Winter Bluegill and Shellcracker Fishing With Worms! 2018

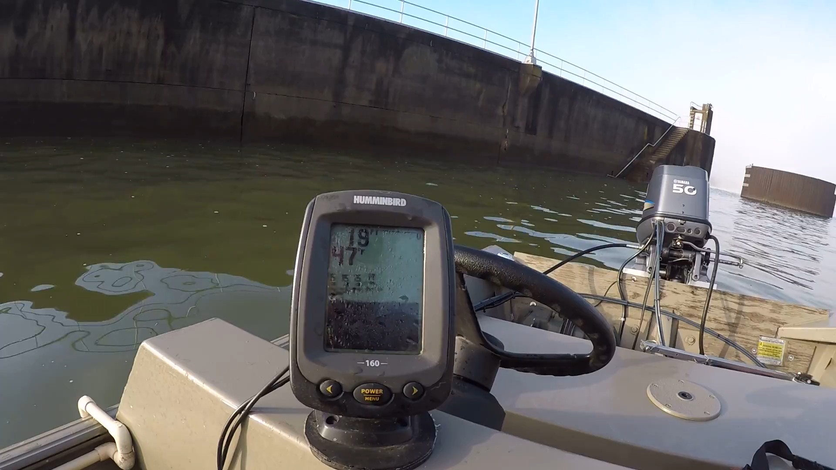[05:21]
On this particular fish finder. It's a hummingbird 160. It's an old fish finder. Old unit. But I tell you what, it's accurate.